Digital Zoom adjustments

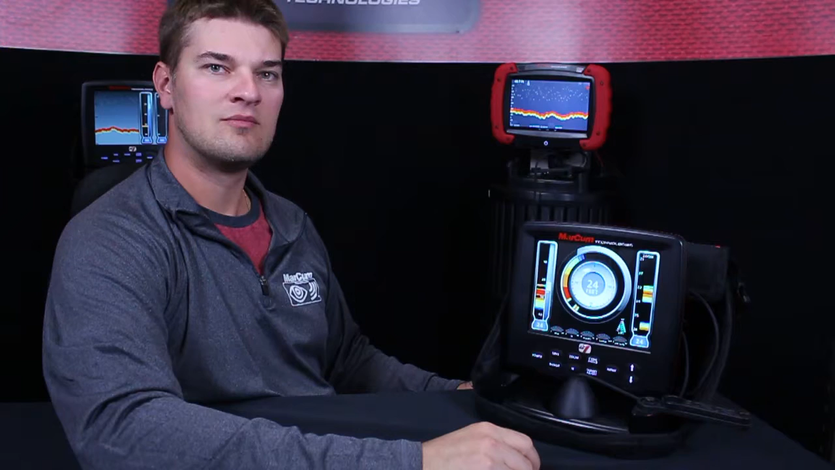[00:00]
Hi everyone, Zach here with Markham Technologies. In this video I'm going to show you how to adjust your zoom window on your digital sonar. So as you can see we have a setup of flasher, vertical, and vertical zoom. So to adjust the zoom window the easiest thing to do is just hit the zoom button and then using the up and down arrows set your limits of your zoom window.
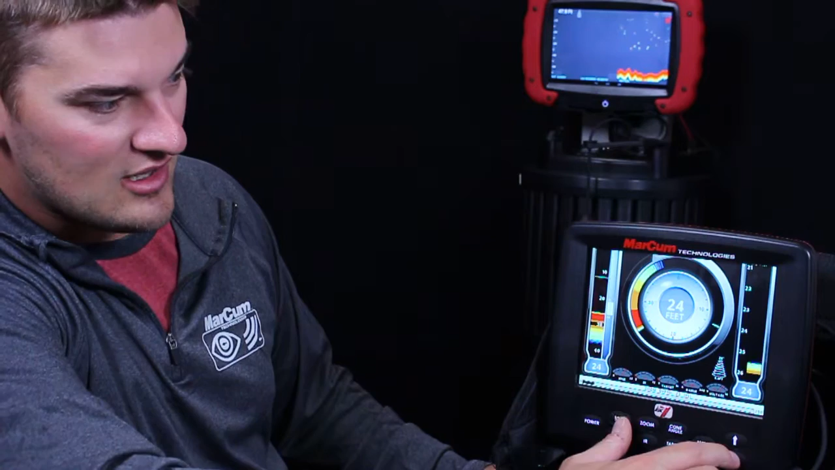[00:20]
So right now I have a five-foot zoom window and go ahead and put it between 21 and 26 feet. So I'm pretty much locked into that bottom five-foot. You can also hit the menu button, go into sonar settings, and do the same thing by hitting zoom depth. And then using the up and down arrows I can just set wherever I want in the water column. So if I wanted to go between the 16 and 21 foot section of the water column I would leave it there. You can also have the ability to set the zoom window for how deep you want it.
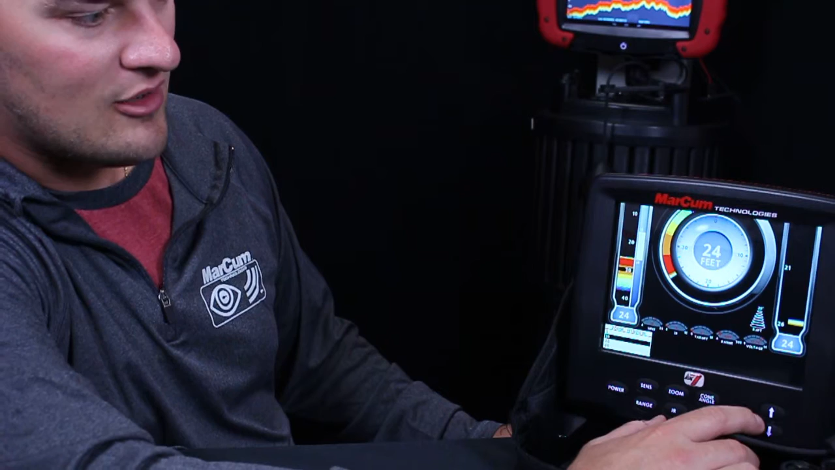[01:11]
I'm going to go ahead and put it in the 10 foot window and now instead of 21 to 26 I have a 16 to 26 view.